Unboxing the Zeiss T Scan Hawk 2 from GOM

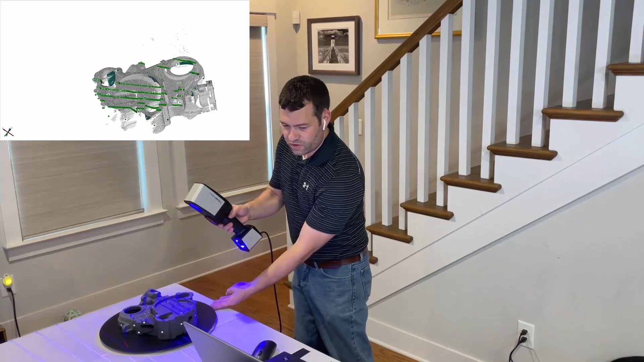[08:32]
scan area so that you don't see copies of my fingers coming up on the screen.
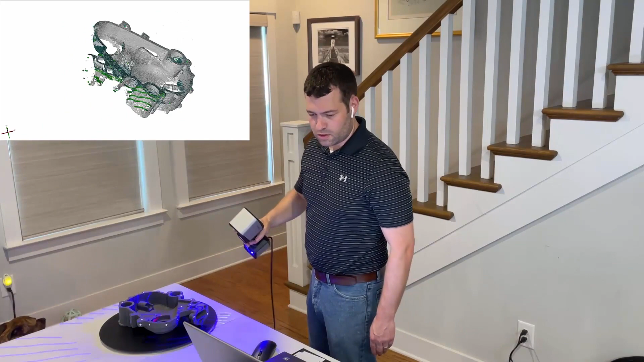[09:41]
It's really nice to be able to zoom in and out dynamically using the buttons on the scanner. And boy, does this thing work quickly. If I had picked an even smaller field of view and I wanted less resolution,
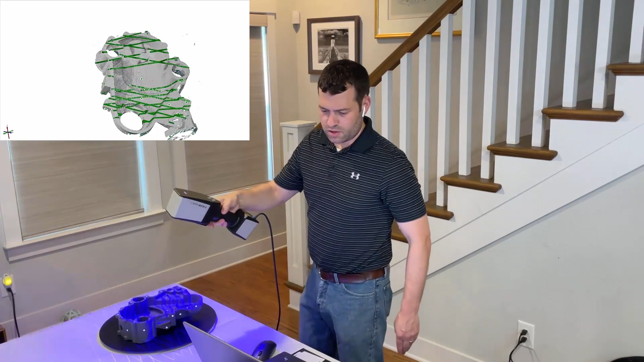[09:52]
bigger point spacing, I'd be able to get away with moving even faster.
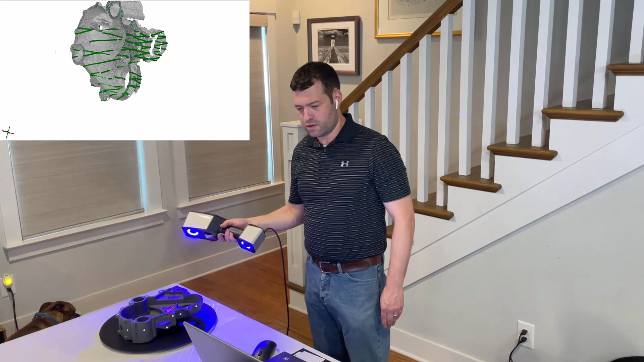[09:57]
All depends on what we want on a particular job.
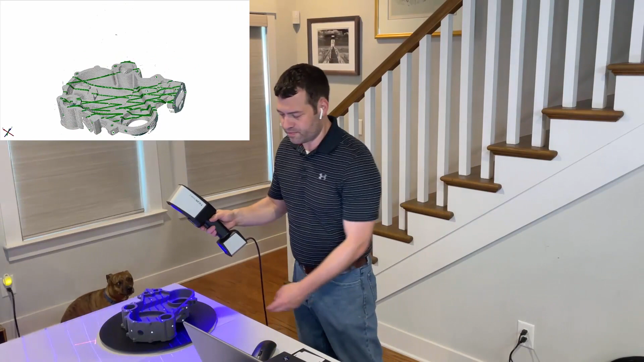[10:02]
And another cool thing I'll show real quickly is we can change the projection mode to deep pockets.
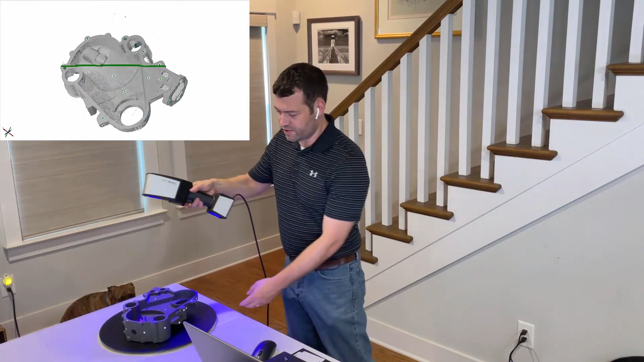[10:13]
And now you see we get just a single laser line and we can get much, much further into these longer holes. We'll just get one of the two deeper holes here so that we get some contrast. All right, I like how that's looking. So I'm going to accept what was accomplished in that step. And we tell it to transform the measurement series.
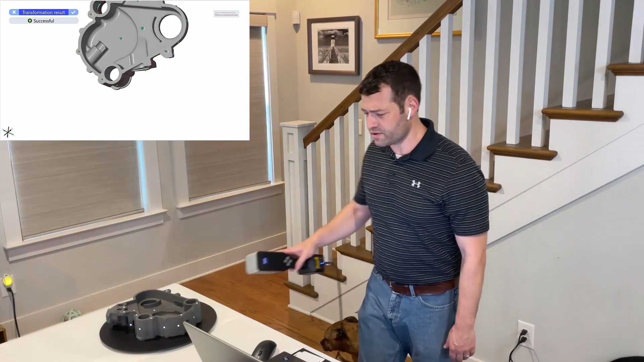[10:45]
If I want a better look, you notice any time I move the mouse, it's going to jump me out of that simplified workflow into the main window.
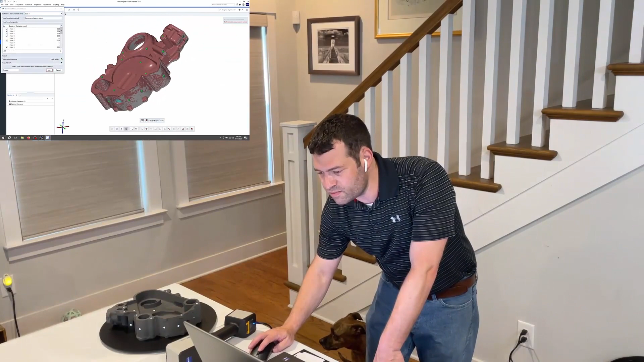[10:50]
I can kind of take a closer look.
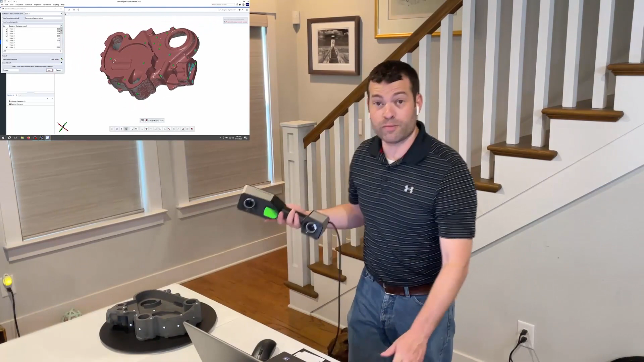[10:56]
And if I want to go back into the simplified workflow, I just hit the right button on the scanner. So I could flip this into yet another position if I wanted to. But I'm going to say that I want to finish scanning and take all the default settings for polygonization.